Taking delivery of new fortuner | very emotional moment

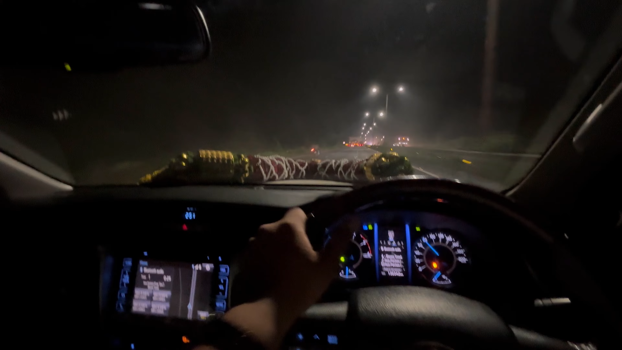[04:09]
दोस्तों हम जा रहे हैं केशवापुर जगदम्ब होटल के में खाना खाने के लिए।
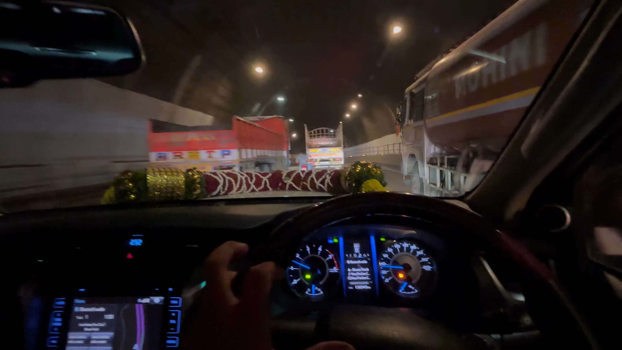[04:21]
ये बहुत ज्यादा रास्ता ले खराब झाला रे।
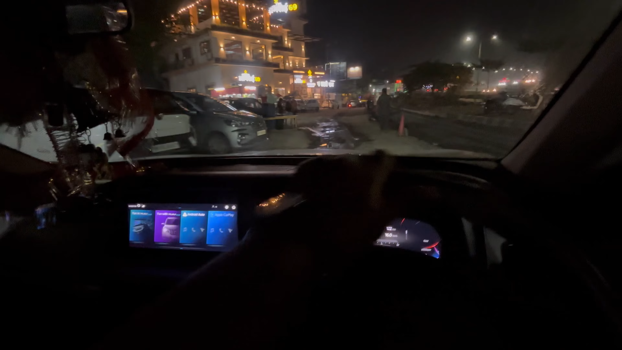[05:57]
ये खड़े हैं हमारे दोस्त लोग यहाँ पे।